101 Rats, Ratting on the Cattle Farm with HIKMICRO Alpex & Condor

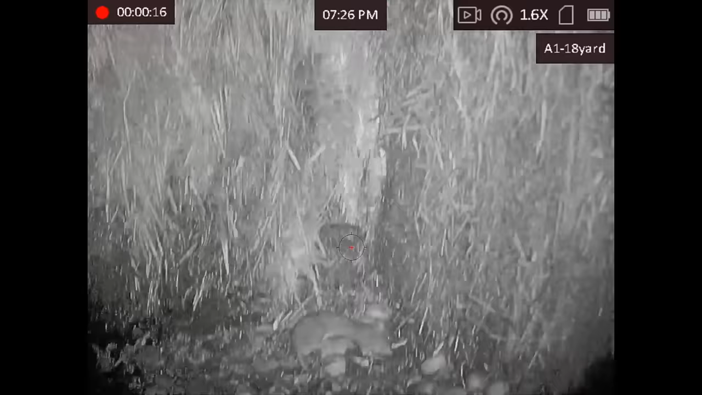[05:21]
I always like it when you've just shot a rat and then his mate comes along to see what happened.
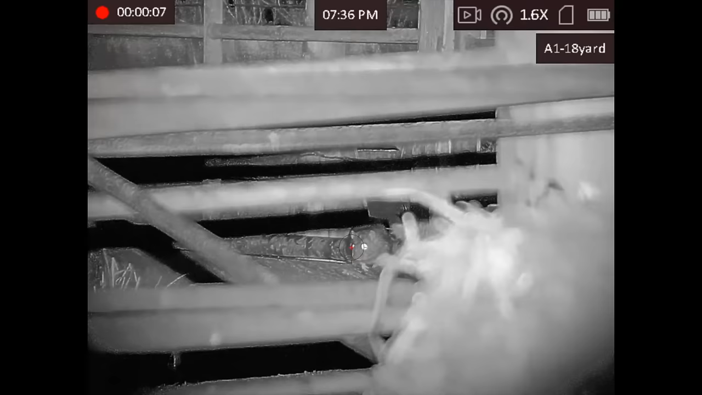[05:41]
Back and I've got a frozen end.
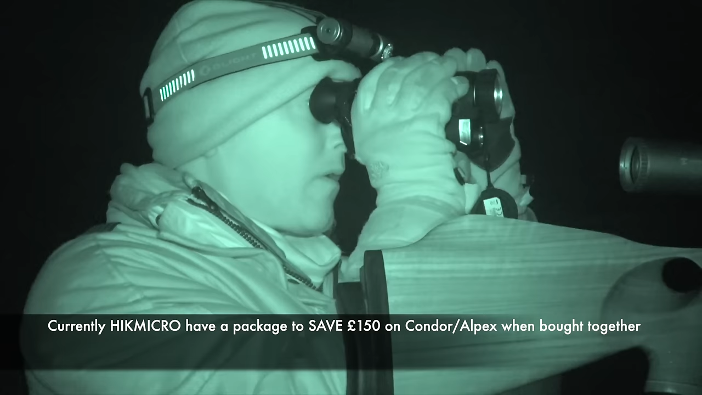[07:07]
I can make the necessary adjustments to calculate holdover or under,
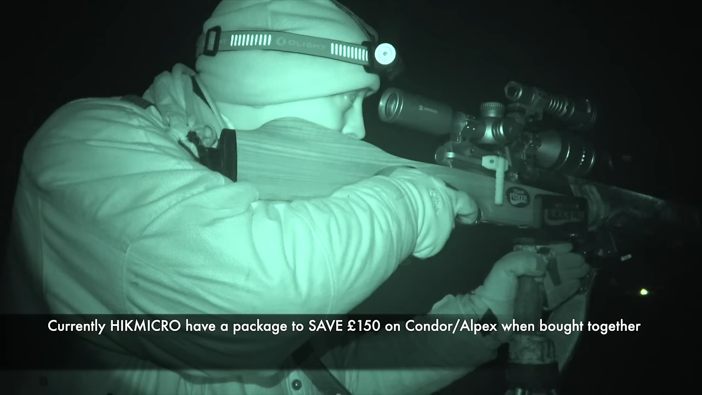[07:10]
and also using the Primos trigger sticks, I can swiftly adjust my position to get a better angle on those tricky little critters who like to hide behind numerous obstacles that come with this type of shooting environment.
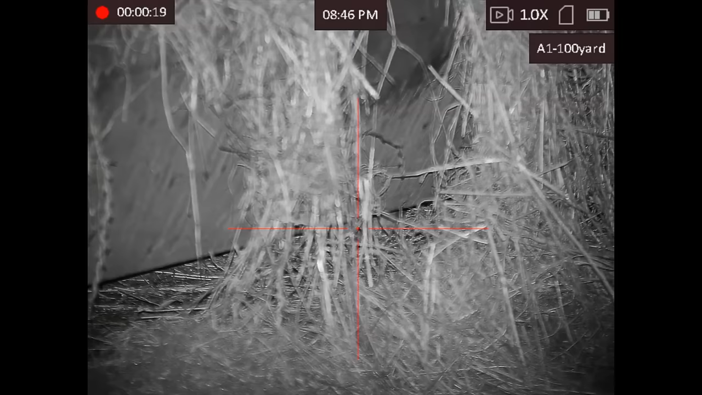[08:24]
Just sticking with the target there for a second, waiting for the confirmation wriggle. Yep, it's a kill. We'll add that one to the clicker. Oh, you dick.
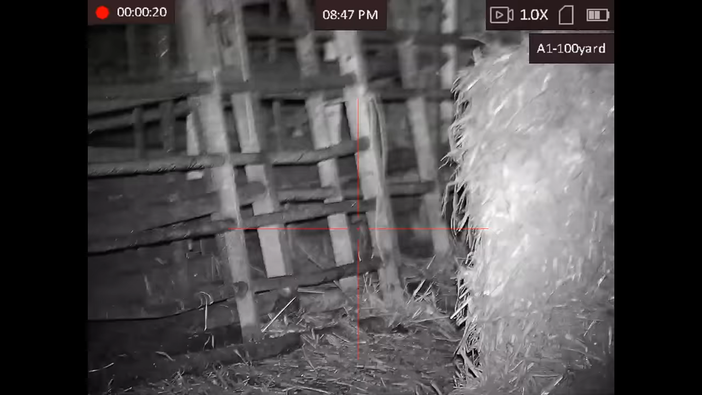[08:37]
Oh.
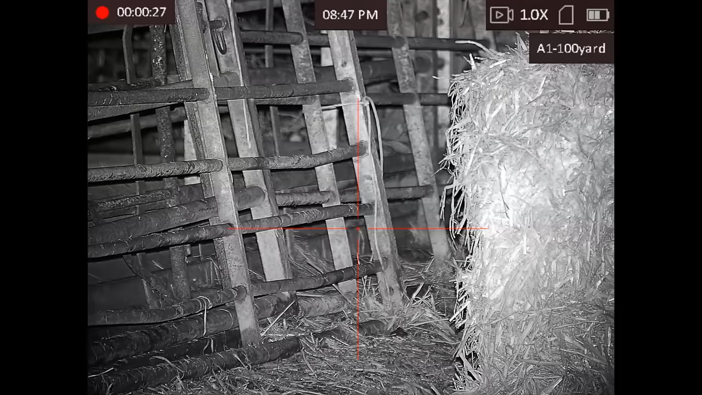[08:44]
That's, well, one definite, the other one I've hit it and it, but it ran. I don't think it'll make it far, but I've just absolutely threaded the needle and pinned one.